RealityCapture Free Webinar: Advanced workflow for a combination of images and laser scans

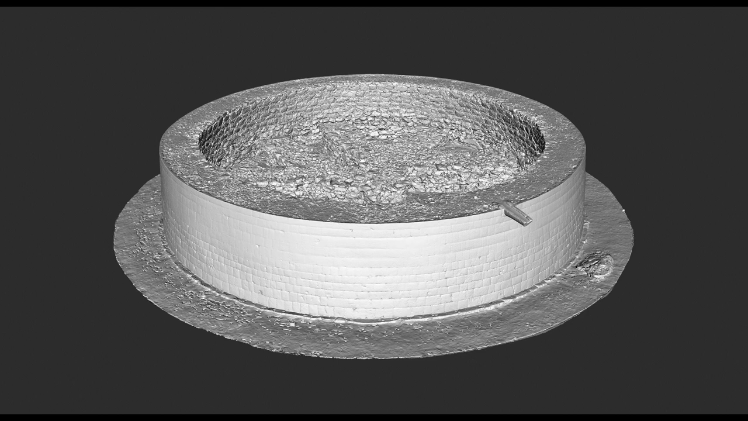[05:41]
So this is the best possible result I was able to achieve. It could still probably need some cleanup. But it is much much better than the first initial results that I was getting. So in the next few slides I will show you the misalignments. And how I fixed them.
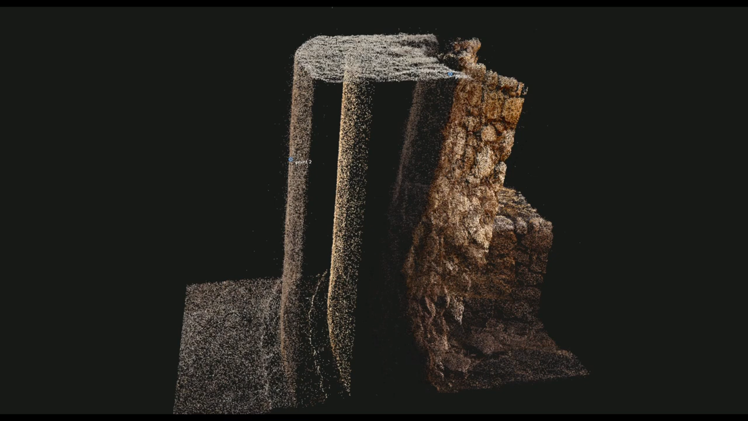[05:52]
So this is one example of the many misalignments I had in the project. So a double wall. So this is clearly a huge misalignment. So to fix this I was using control points. And weights of the control points. So this is what I get after the realignment. After I was happy with the alignment.
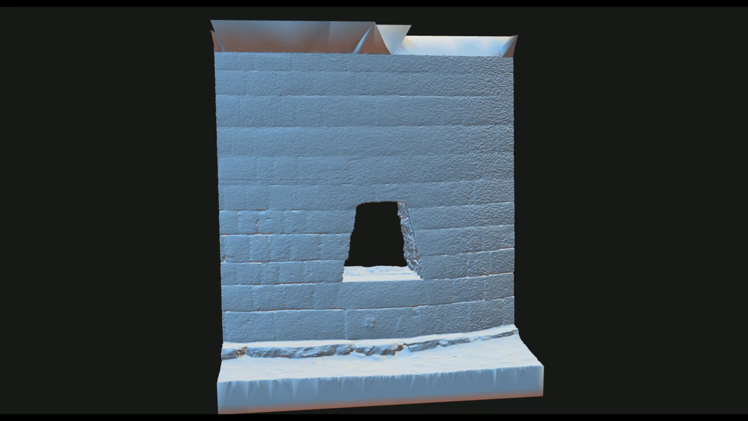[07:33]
But this was the most consistent result that I was able to achieve from the laser scans. There were no large visible artifacts. Only the mesh was not so detailed and it was a little bit more noisy. But I decided to go with this result and continue.
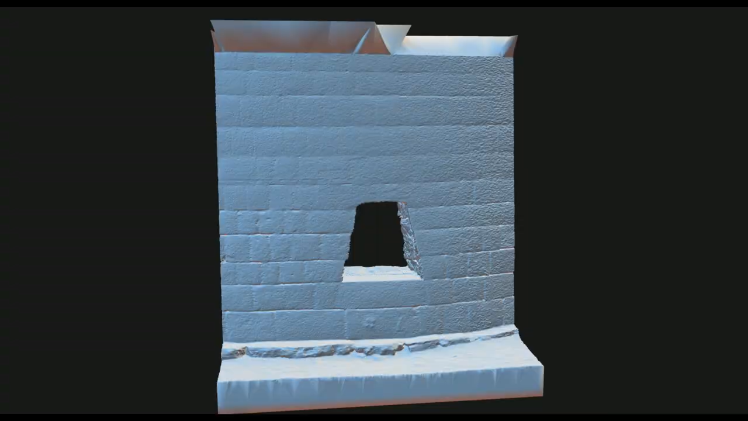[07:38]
Then after I textured the mesh I got these kinds of results. Well it really doesn't look that great.
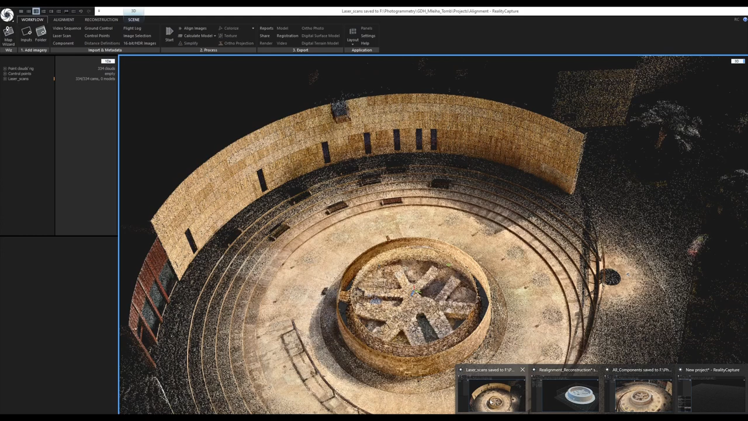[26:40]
You can keep running. Your processing. And you can open. Another reality capture. Instance. And open another project. So that's what I'm doing. Right here. So these are multiple stages. Of the processing.
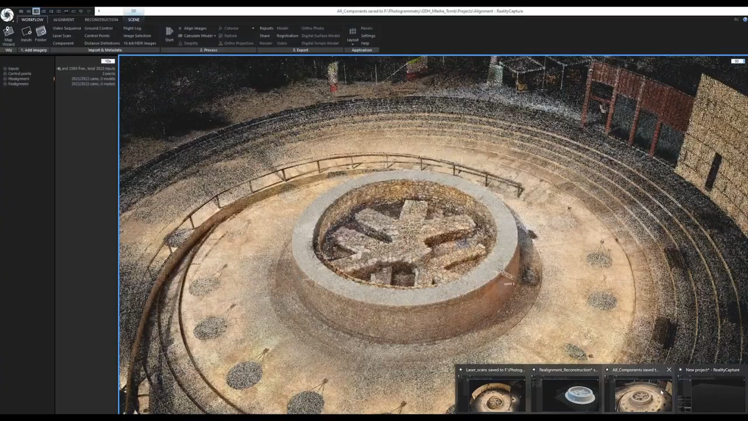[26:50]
So this instance. Is containing. Just the laser scans. So this is the laser scan. Component.
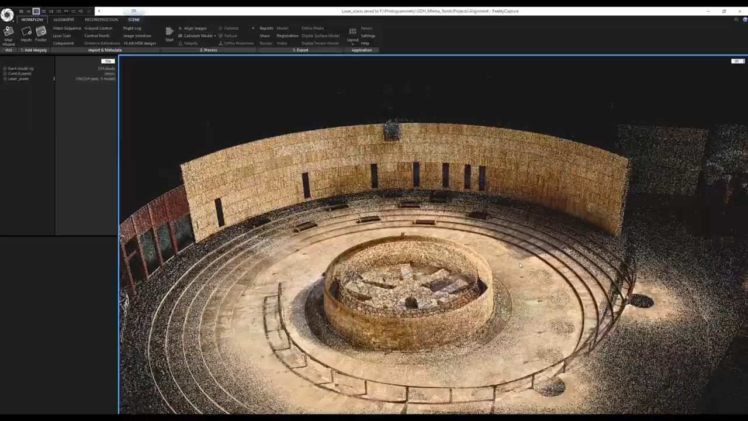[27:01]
Our support team. Is. Frequently receiving emails. That the.
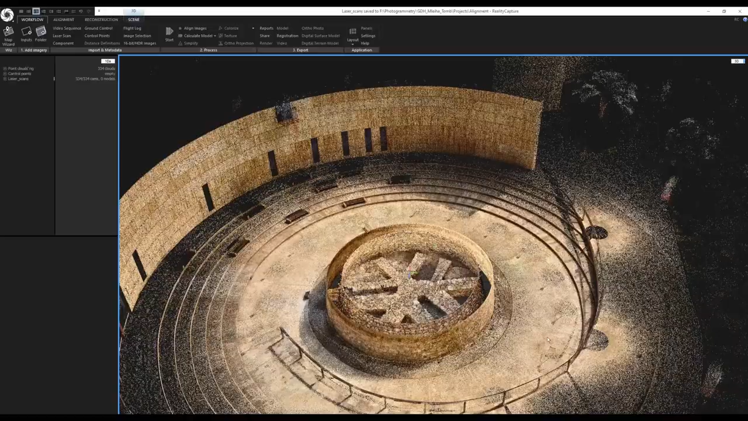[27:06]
Laser scan point cloud. Is sparse. It is not so dense. Like in their. Laser scanning application.
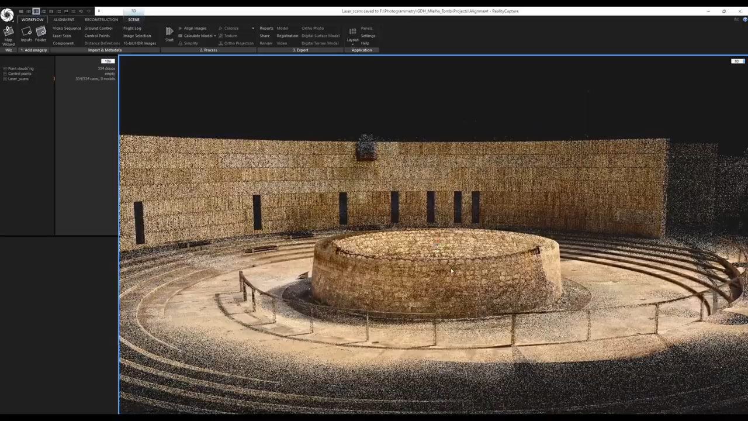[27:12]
You don't have to worry. About that at all. Because all of the. Points. Are stored in the memory.
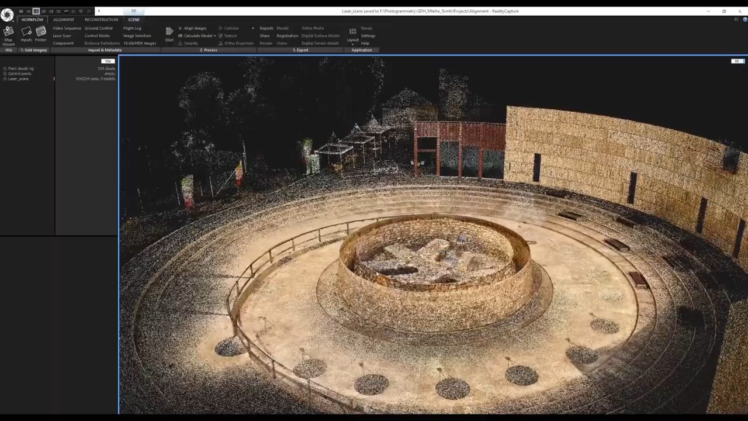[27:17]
And all of the points. Will be used. During the reconstruction. So.
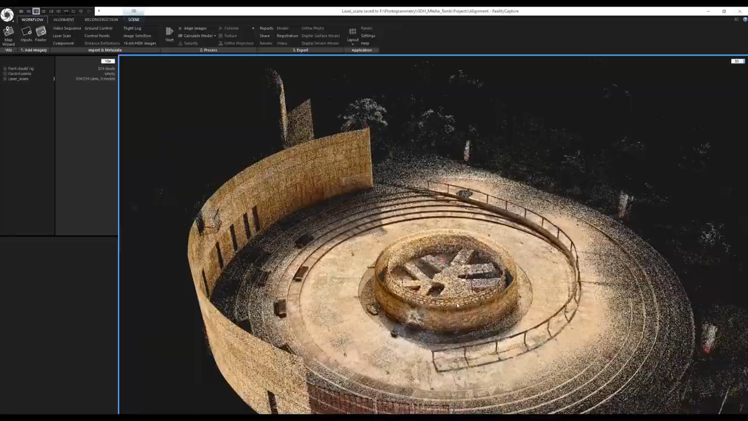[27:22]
If you don't see. All of your points. After the. Alignment. You only see. A sparse point cloud.
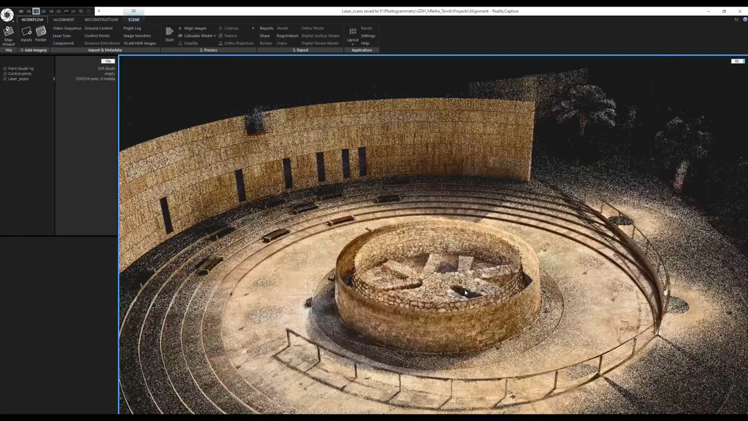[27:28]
Everything is fine. You don't have to worry. About that at all. So. These were the laser scans.
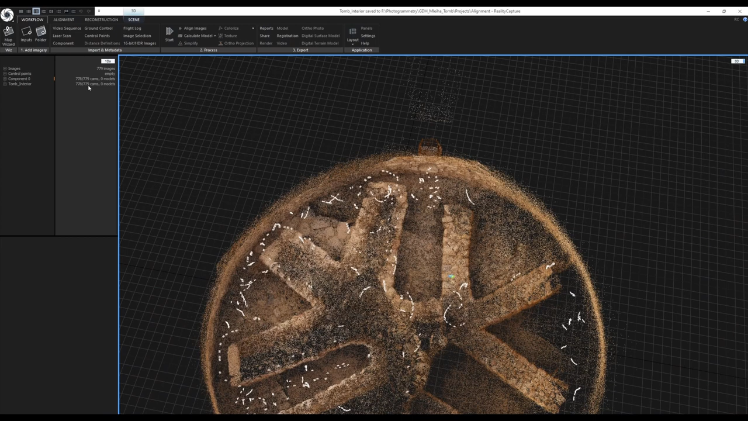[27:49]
From total of. 779 images. So. One image. Wasn't aligned. And you can actually.
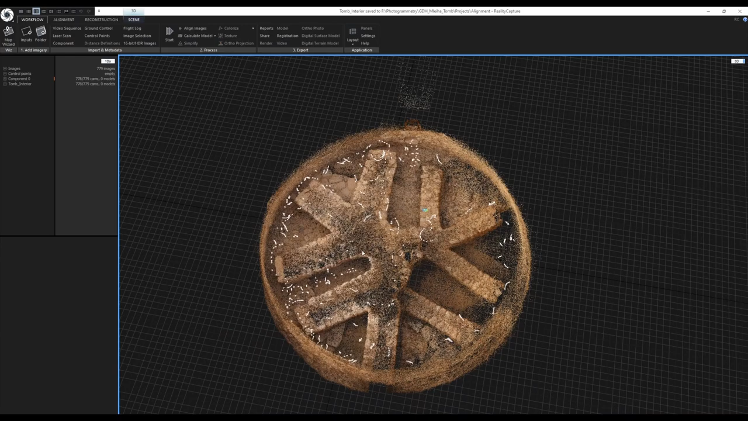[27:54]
Check. Which wasn't. Which. Which image. Was not aligned. If I change. The 1ds. To 2ds. Right here. And go to the. Scene context tab. But this view. Needs to be highlighted. By this. Blue outline.
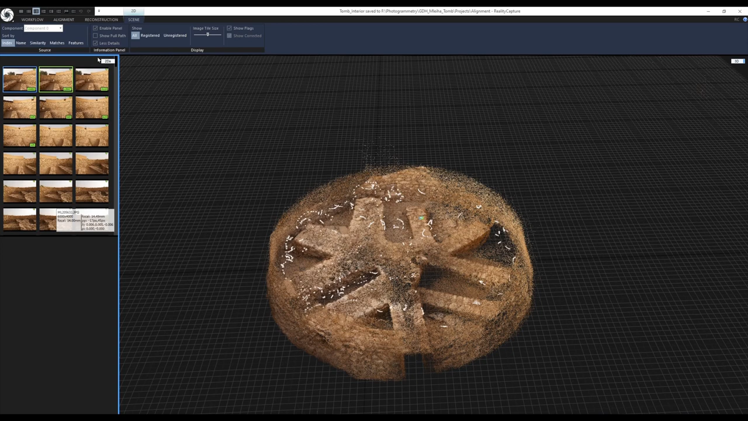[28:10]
And. You will click on. Show unregistered. Here. You can. Check. The. Image. That wasn't. Aligned. Let me change. The layout. To.
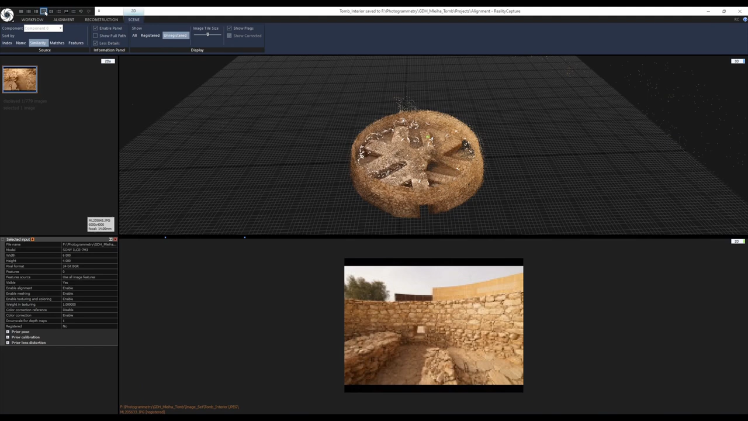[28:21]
This layout. 1 plus 2. And let me drag and drop. Here.
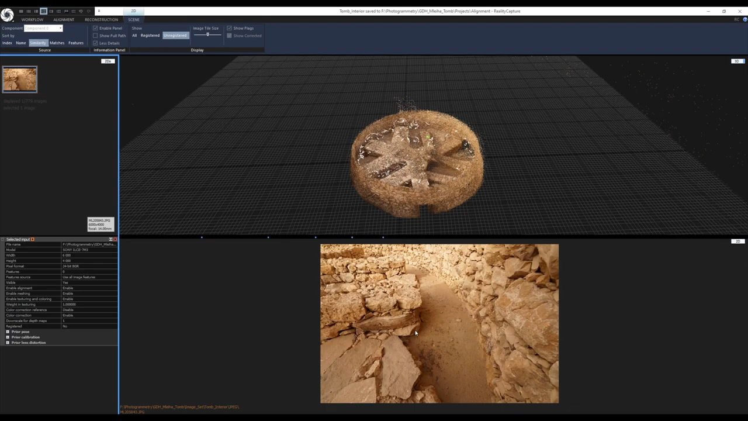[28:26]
Yeah. So. This image. Wasn't aligned. And it actually. It's pretty sharp.
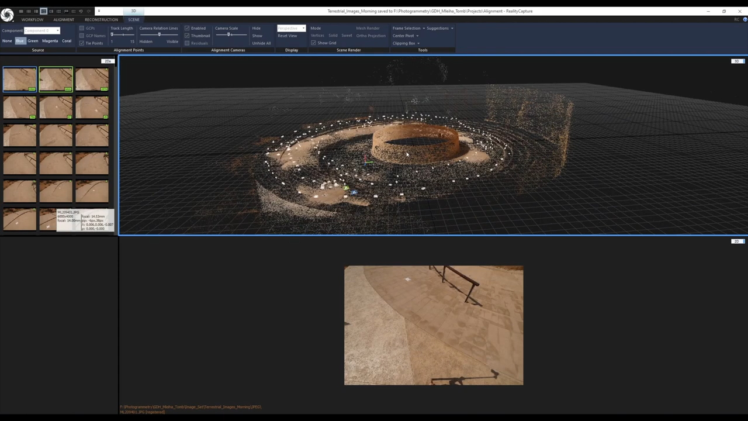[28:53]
This is the alignment. Let's check. How many images. Were aligned. So. All of them. All of them. Were aligned together. And even here. You can see. The two components. That were created. So. This was the. First. Alignment. When the. All of the cameras. Were grouped. Then. They. Then the images. Were ungrouped. Aligned again. And. After the fact. I. I just renamed. The component. From.
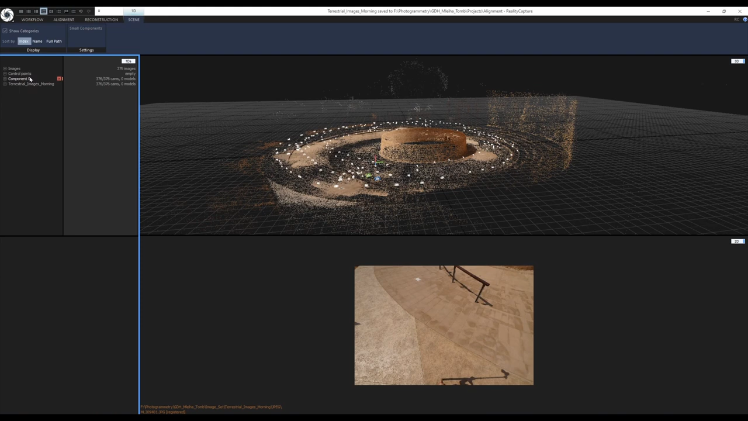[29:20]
Zero. And one. In brackets. To terrestrial images. Morning. I renamed them. Because. When I was. Exporting the components. It would already. Have this name.
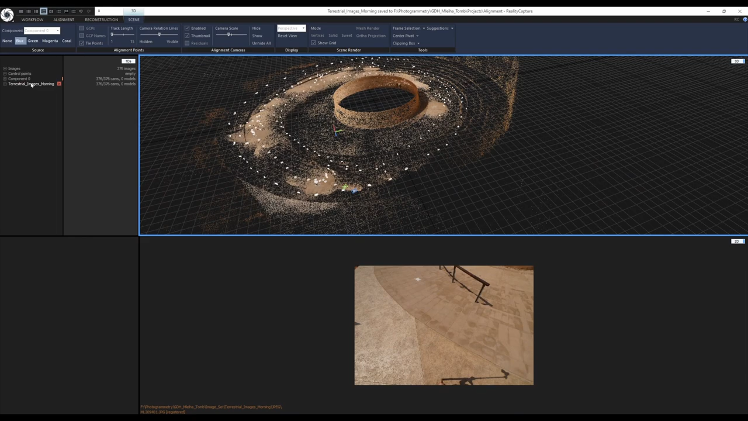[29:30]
Assigned. But I will show you. How to export a component. In a couple of minutes.
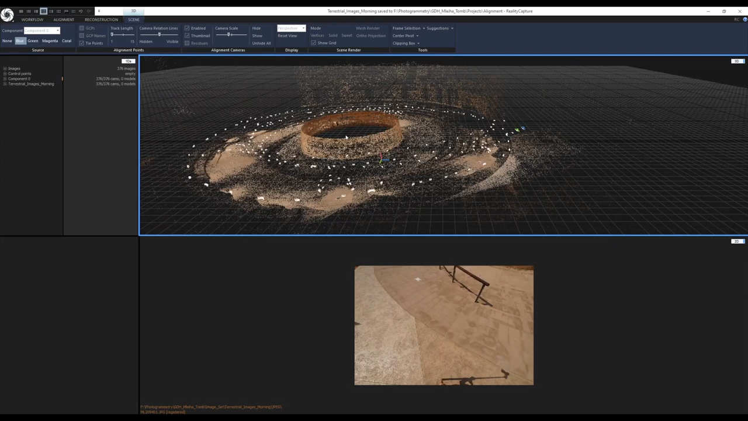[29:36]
Okay. So now. Let's check. The. Next component. That was created. It was these. Terrestrial images.
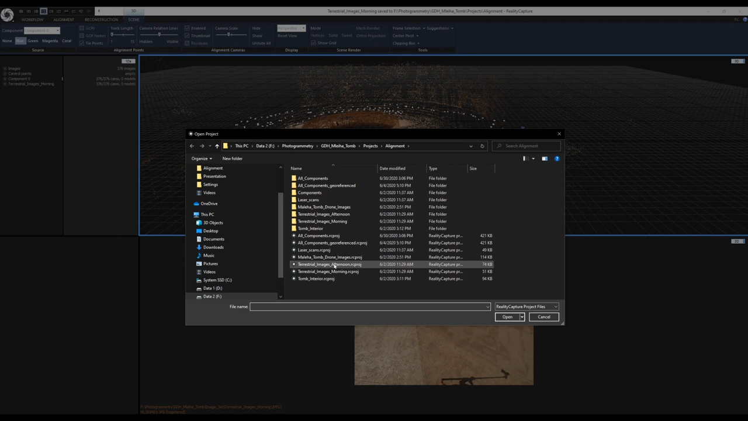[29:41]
Afternoon.
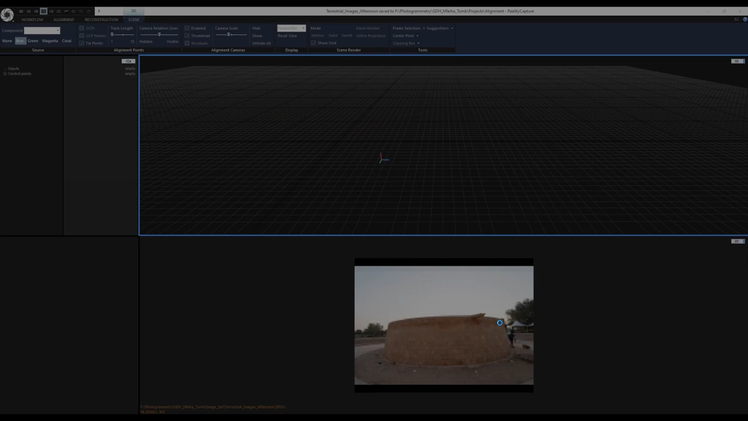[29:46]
And. Right away. You will see. A little. Little changes.
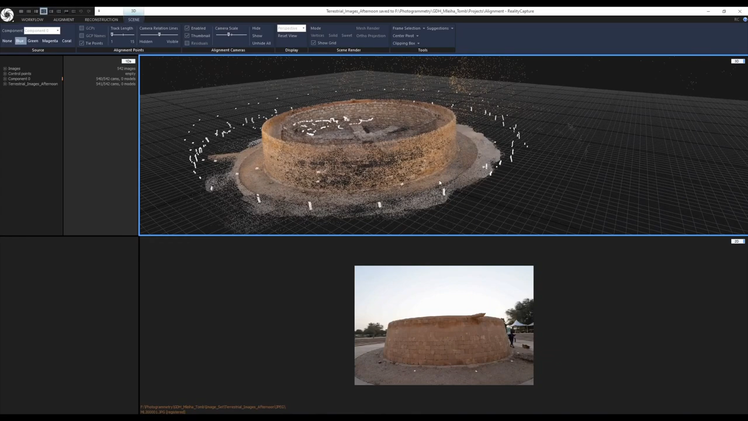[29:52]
In the color. And that's because. It was shot. In a. Different period. Of the day. So this ones. Are afternoon. And the first ones. Were in the morning. I think. Five hundred. Of. So for the first component. Five hundred and forty images. Out of five hundred and forty two images. Were aligned. And. Then. The next alignment. Added. One more image. And now. When I. I select this component. Because right now. The first one. Is selected. By this. Marker. Right next to. The name.
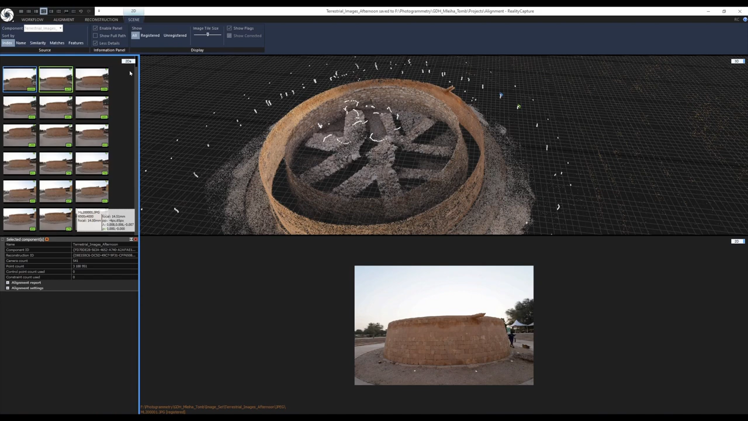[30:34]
Let's check. Which wasn't aligned. Again. Highlight this section. This tab. And go to the scene. Oh. I need to change it. To these. And click on. Unregistered. So this image. Was not. Yeah. And I see why. Because it is.